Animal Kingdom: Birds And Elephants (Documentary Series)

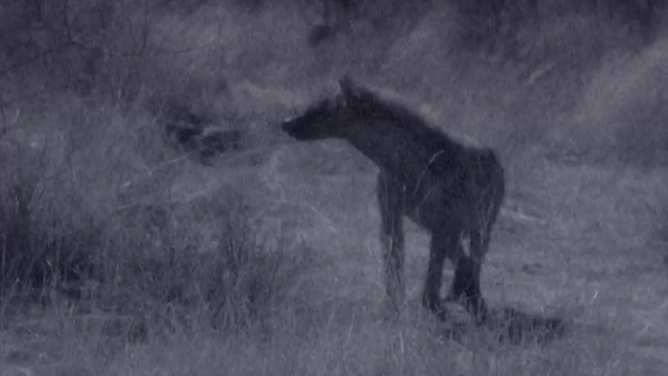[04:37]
And living alone, Spotty and her cub would stand a little chance of surviving an attack from a lion pride.
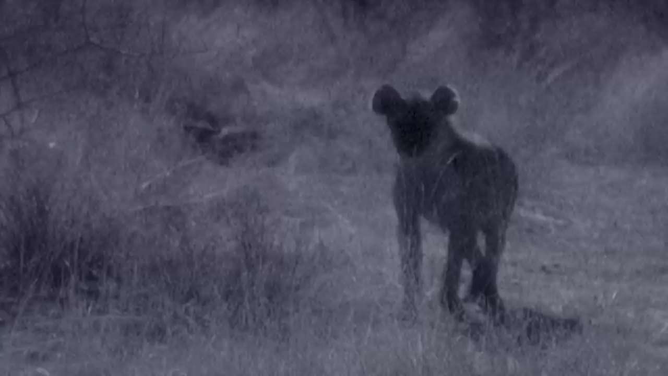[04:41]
So the team constantly monitor her den.
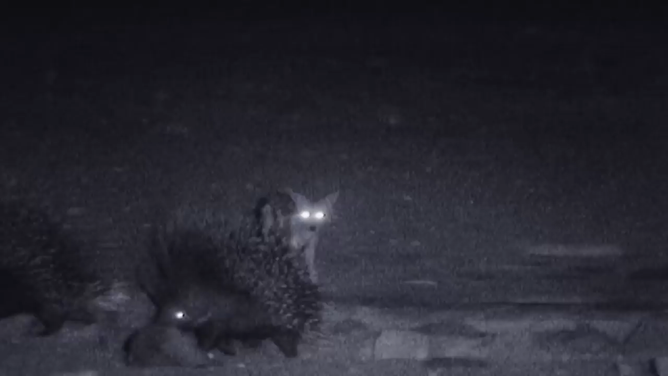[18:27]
And predators large and small hunt for prey.
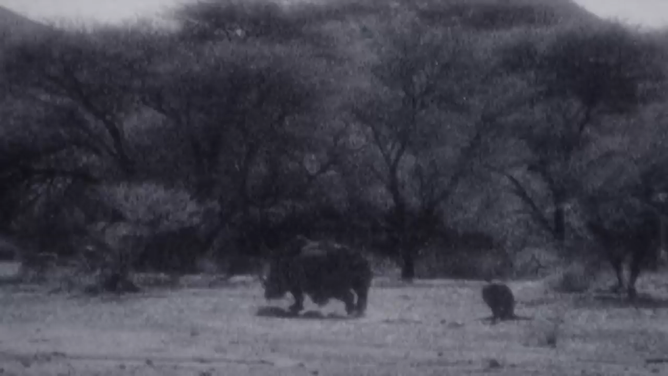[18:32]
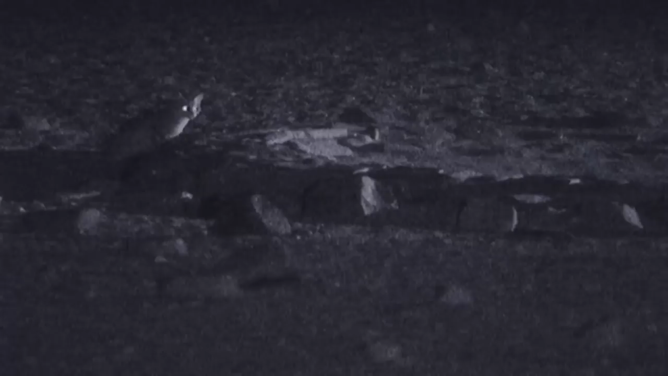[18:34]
It's a time when Spotty and her cub are at their most vulnerable.
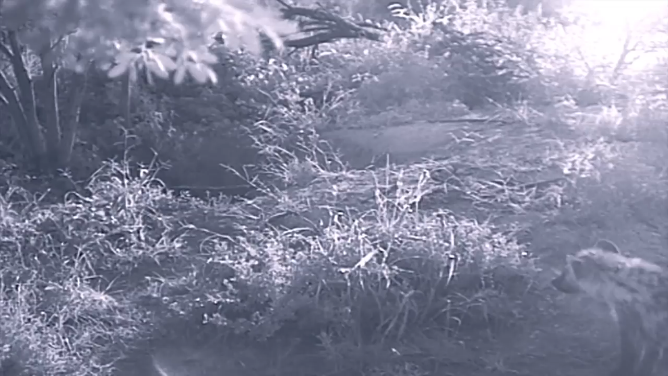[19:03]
He's just mooching around. No sign of Mum.
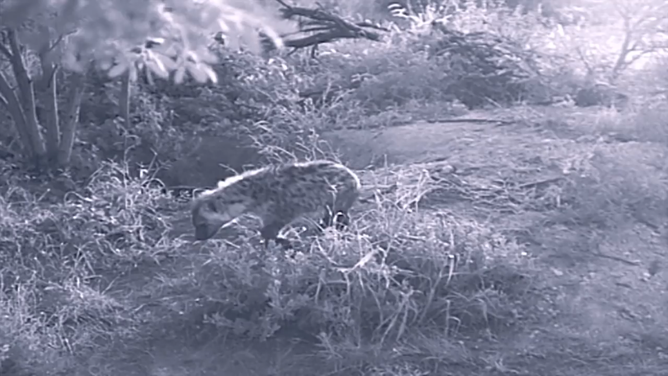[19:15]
Doesn't stray very far from the den, I notice, so still feeling quite vulnerable, no doubt.
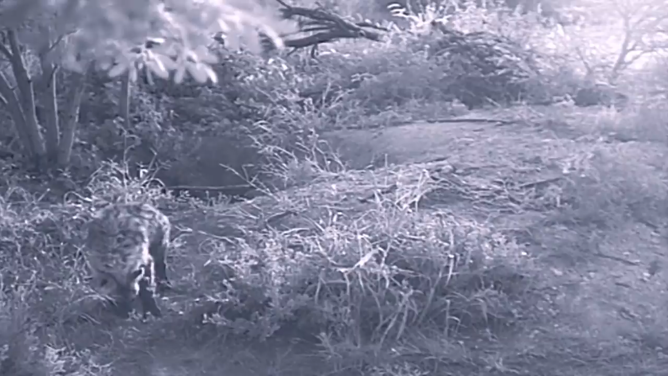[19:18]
Yeah, there's no sign of Mum at the moment. This cub is still totally dependent on her Mum. She's not going out to hunt with Spotty yet. It stays at the den, so Spotty must be coming back and still feeding her.